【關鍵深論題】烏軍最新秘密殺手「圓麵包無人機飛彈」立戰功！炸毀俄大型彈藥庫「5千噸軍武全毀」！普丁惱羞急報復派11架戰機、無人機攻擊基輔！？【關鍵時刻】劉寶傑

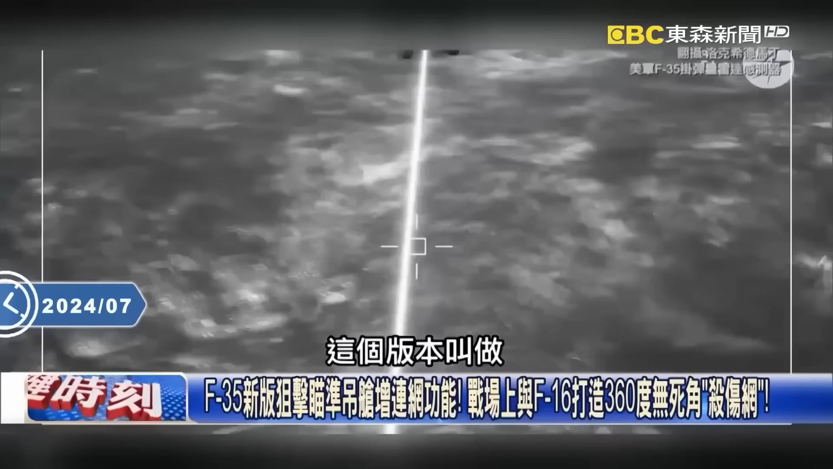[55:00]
版本叫做这个联网的这个狙击的这个吊舱它这个新版是怎样它就是在